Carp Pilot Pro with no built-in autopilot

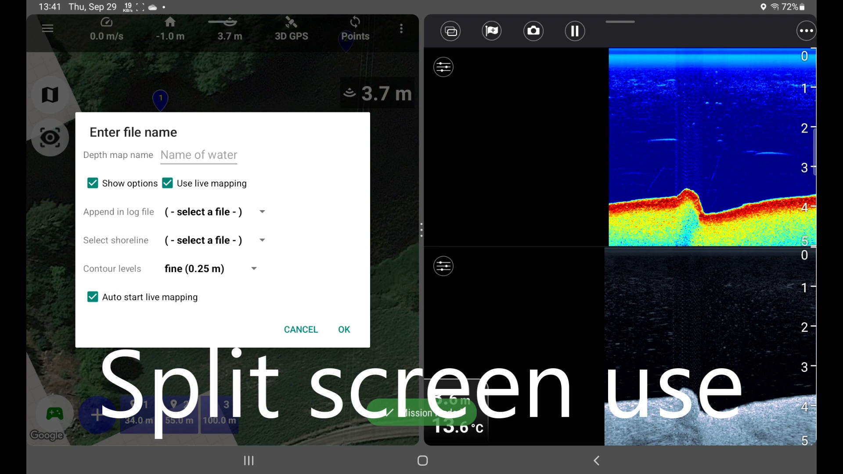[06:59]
On screen: depth 3.7 m
I'm going to drive a little around here. And I can also see the boat moving. I can see the rain marine screen.
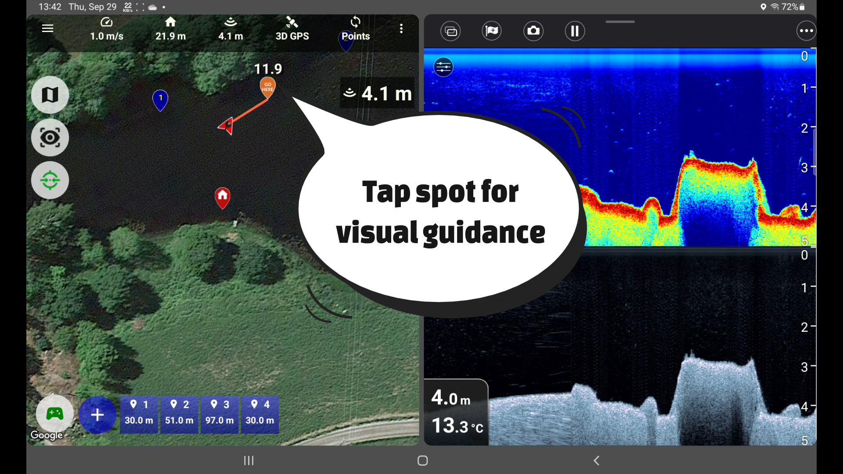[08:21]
On screen: water 13.3°C
Then you can just tap on point number four. And it will show the remaining distance.